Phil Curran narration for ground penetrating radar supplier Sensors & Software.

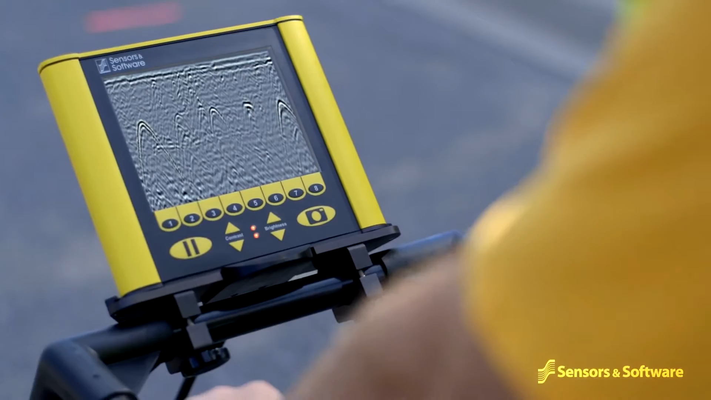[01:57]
data note when you pass over a target back up to mark the location on the ground and move on.
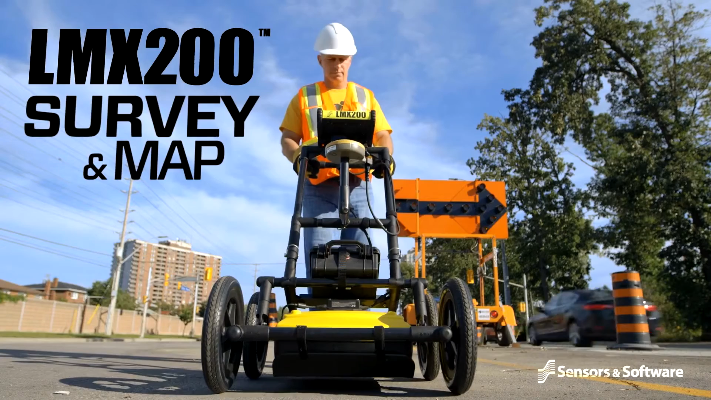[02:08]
Sensors and software's new and breakthrough
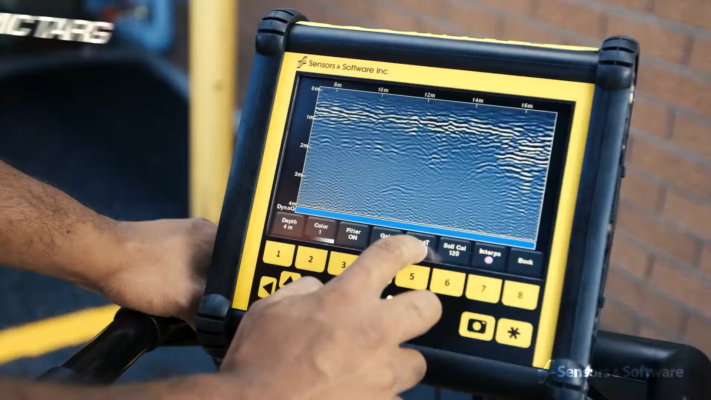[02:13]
dynamic target enhancement technology DynaT is like three GPRs in one.
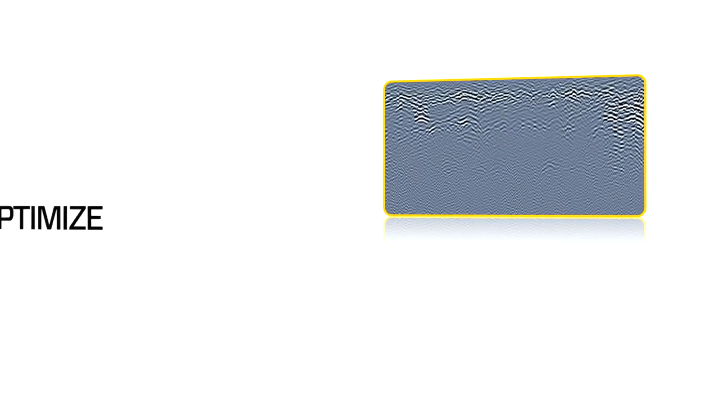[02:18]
DynaT optimizes views of shallow, medium, and deep targets.
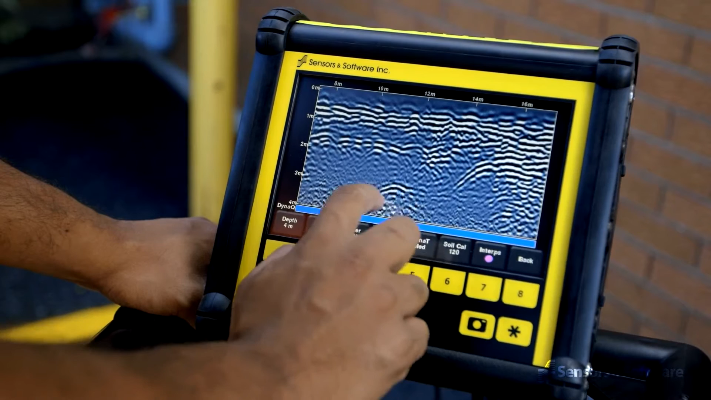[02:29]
giving you unprecedented insights and target confidence.
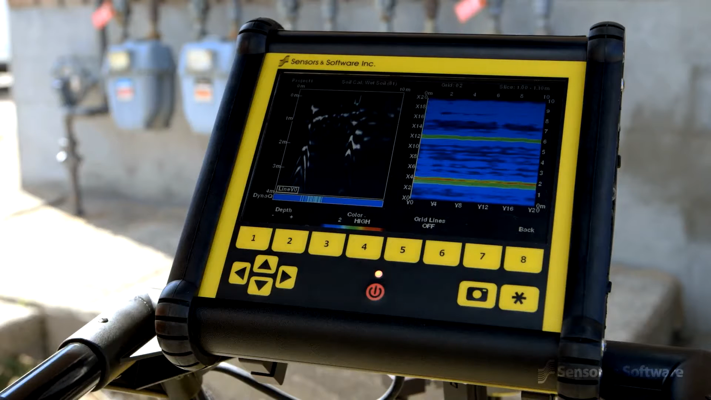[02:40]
Depth slicing reveals the orientation between multiple pipes and
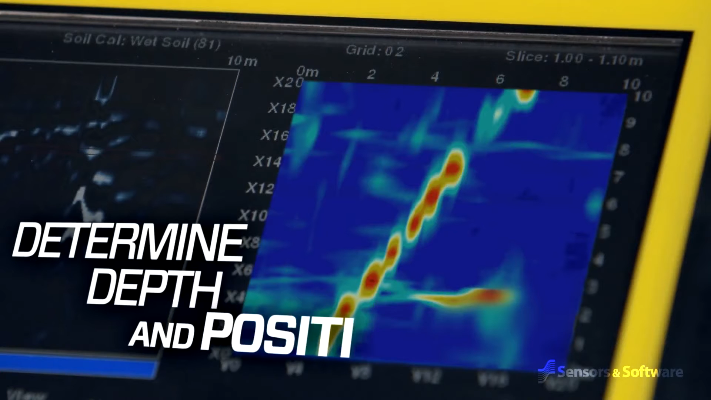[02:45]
cables at different depths and outlines the extent of vaults, foundations, and buried tanks,
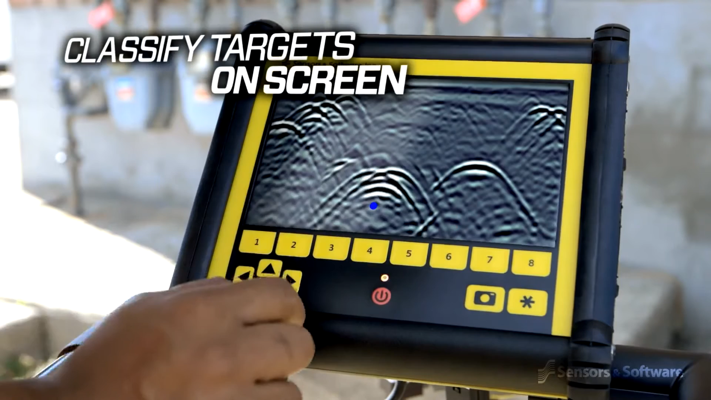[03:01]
directly on the touchscreen in real time as they are located.
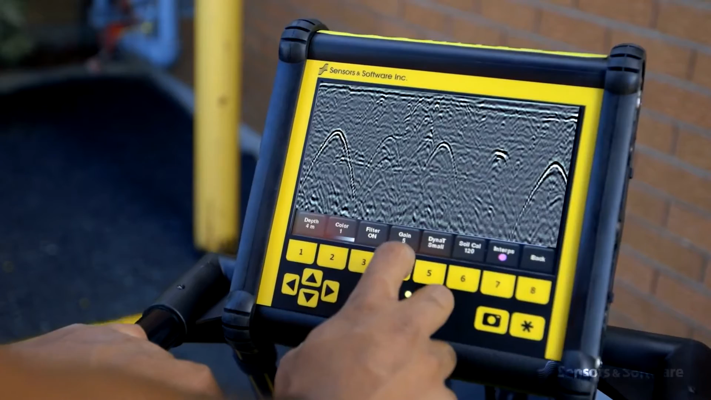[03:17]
map views, and depth slices, and by connecting to a Wi-Fi network or hotspot
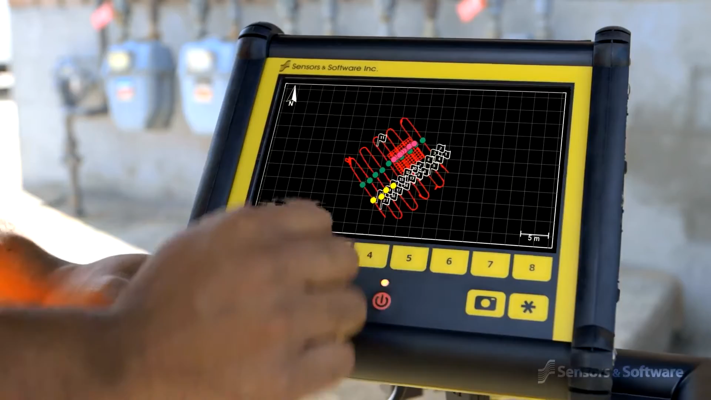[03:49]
suggesting further areas to review before you leave the site.